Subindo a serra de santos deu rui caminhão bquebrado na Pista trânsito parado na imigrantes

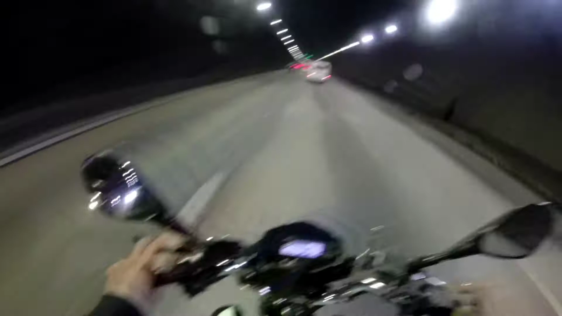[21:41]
E marcha nas entregas. Ainda bem que não é nada grave, só um caminhão quebrado no meio do túnel. E vamos que vamos aí, mandando um macho aí com o Vavá Motoca nas entregas. Um carro quebrado no meio da pista, um caminhão, né? E travou tudo a rodovia, mano. E o malguém é bem na subida, né?